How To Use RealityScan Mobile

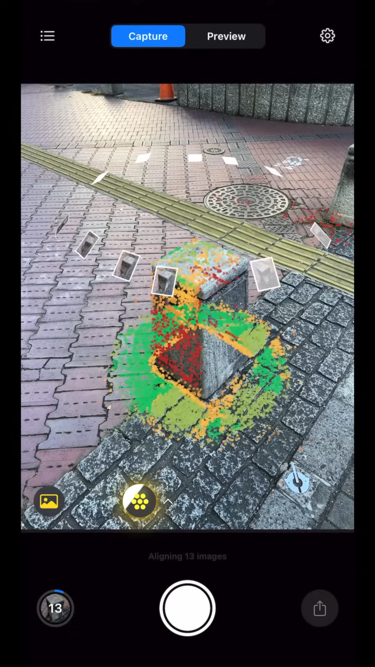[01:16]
For now, I'm just making sure that I have a somewhat general coverage of the object.
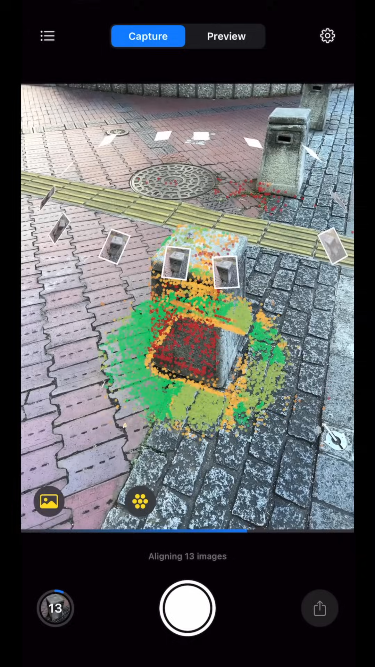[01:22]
One of the great online features of RealityScan is being able to check the quality of my camera alignment while I'm scanning.
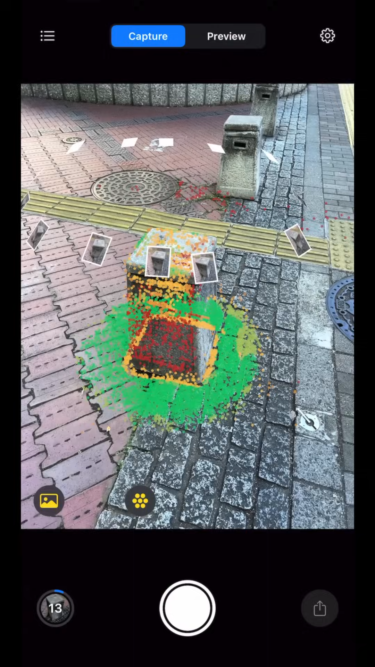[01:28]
Red areas need more coverage, yellow areas are not that bad, and green is good.
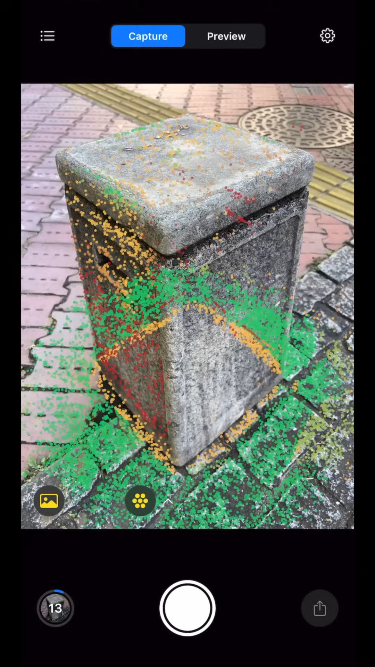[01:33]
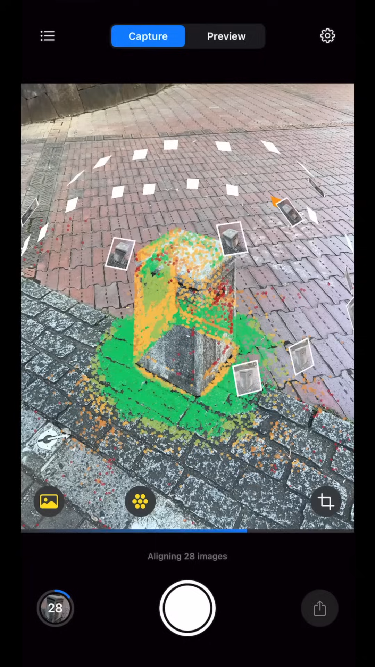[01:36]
The progress bar on the bottom shows us that the app is uploading photos and aligning images to update our point cloud.
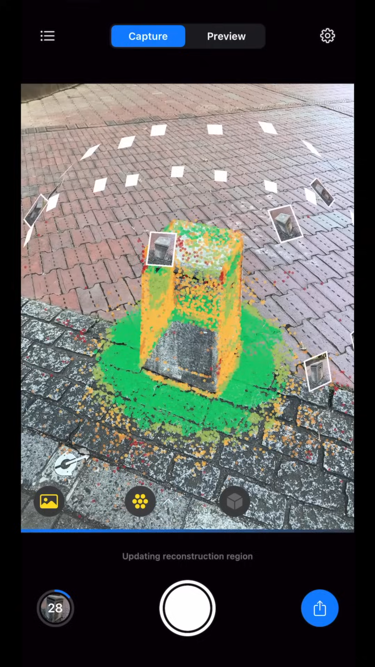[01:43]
You would notice that the point cloud would most likely extend over objects that are not supposed to be in the scan.
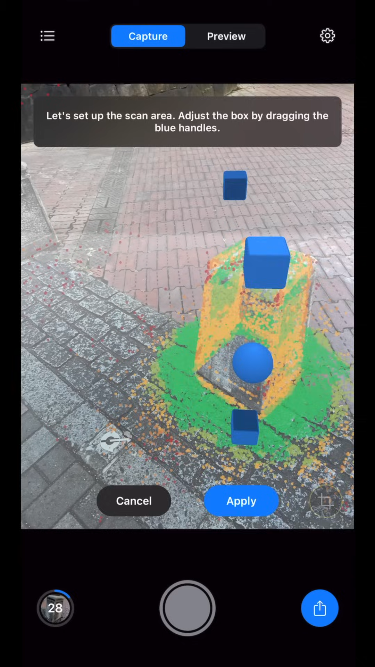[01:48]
We can adjust the scan area that RealityScan can focus on using the Crop tool in the lower right.
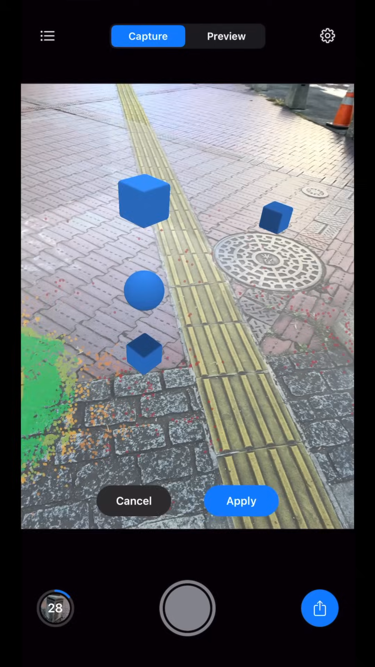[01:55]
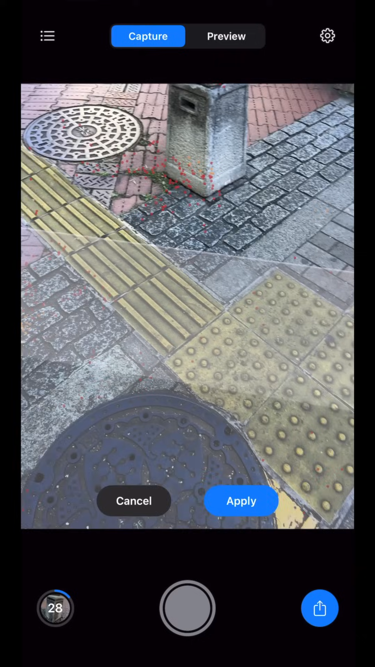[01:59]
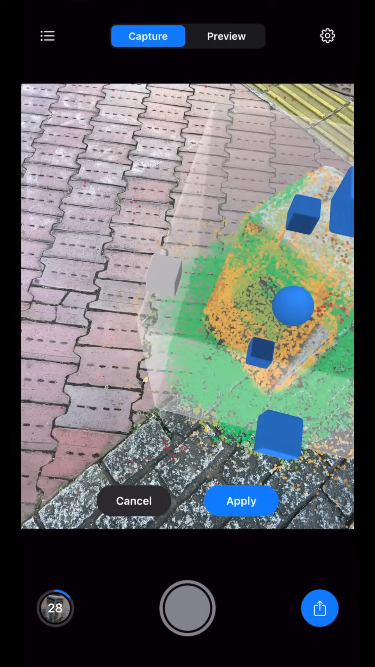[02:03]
This is a very powerful AR tool, as I can clearly see by moving around the object that my reconstruction area is correct.
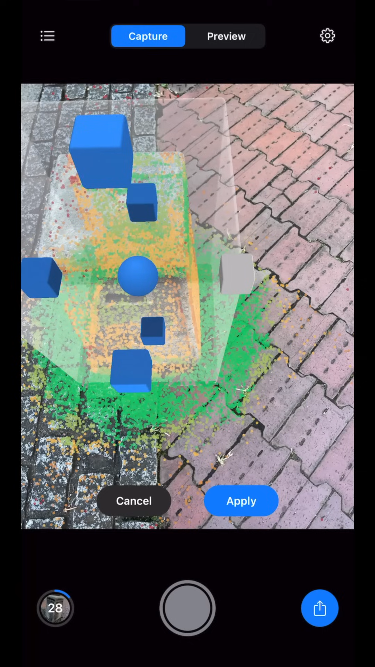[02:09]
Our goal when using the point cloud as a reference is to generate a fully green point cloud to achieve a model with a high level of detail. Right now, we can see that there are sections of the object with yellow and red point cloud colors,
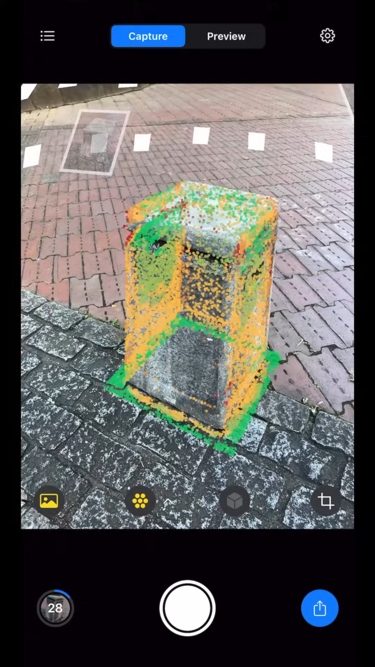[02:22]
and spots that have no point cloud coverage at all.
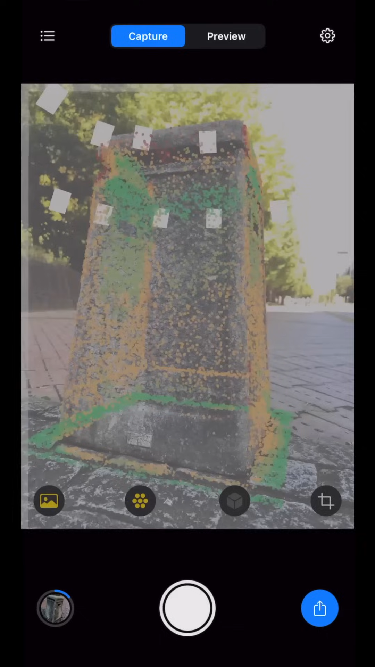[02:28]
To fix this, we need to take additional photos of these highlighted areas.
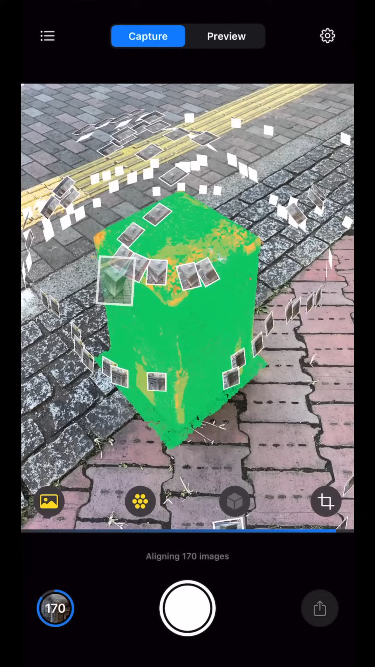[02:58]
This model that shows a fully green point cloud is the type of result that I am happy with.
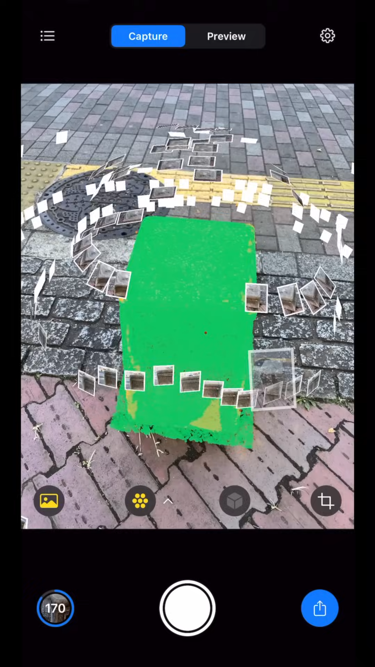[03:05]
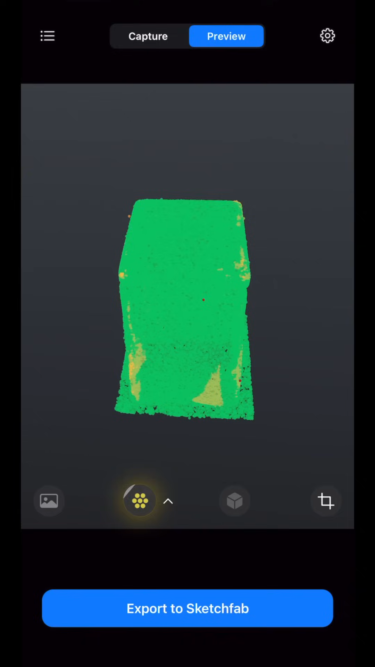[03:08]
Using preview mode, I can rotate and pinch to zoom on my model to inspect the coverage very carefully. I'm confident that this type of coverage would yield the best model using the app.
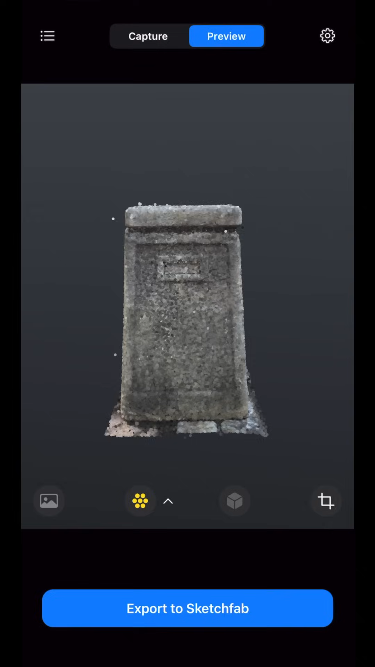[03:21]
One of the features of RealityScan we can utilize is requesting a mesh through the preview model.
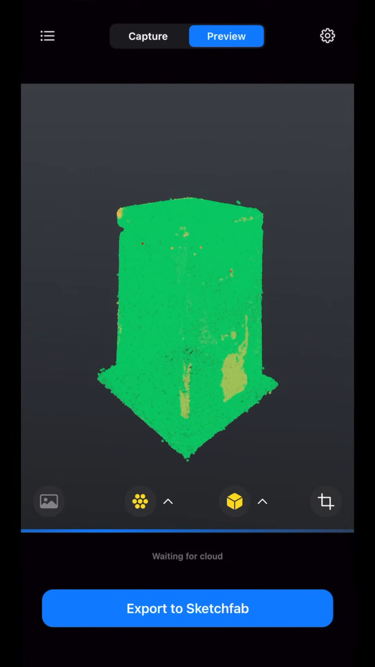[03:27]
By clicking the preview model button,
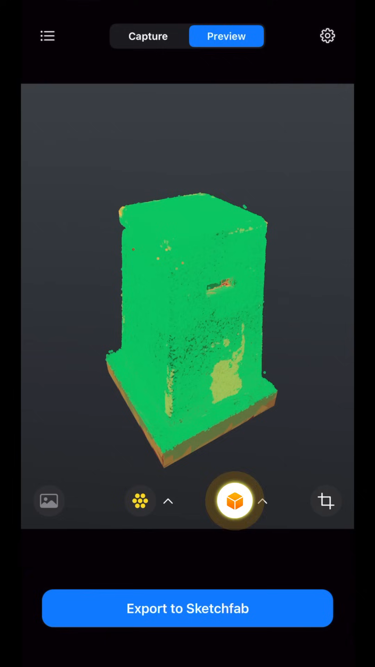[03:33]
we can request the mesh so we can inspect the quality of the alignment even further. After the mesh is generated and downloaded,
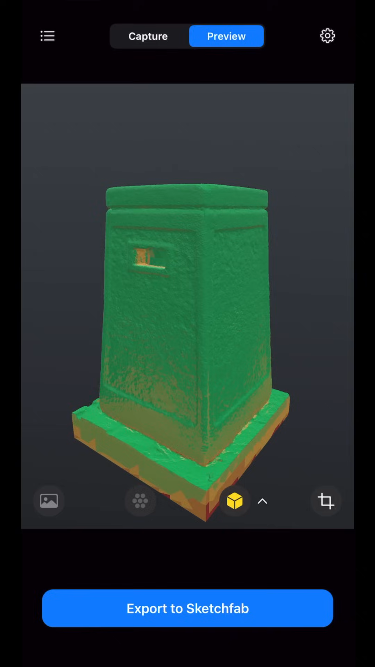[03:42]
the model can be rotated and inspected again in preview mode with the generated mesh in our aligned model. We can also easily switch between quality mode and color mode by clicking on the button again. Now that we have successfully scanned an object using capture mode, aligned the model using the cloud features,